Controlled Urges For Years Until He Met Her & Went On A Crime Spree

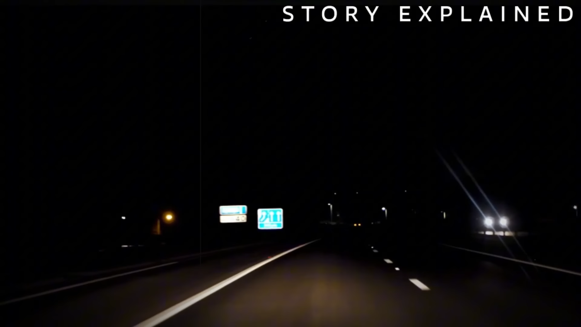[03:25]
so the worried boyfriend started driving down the road to look for her.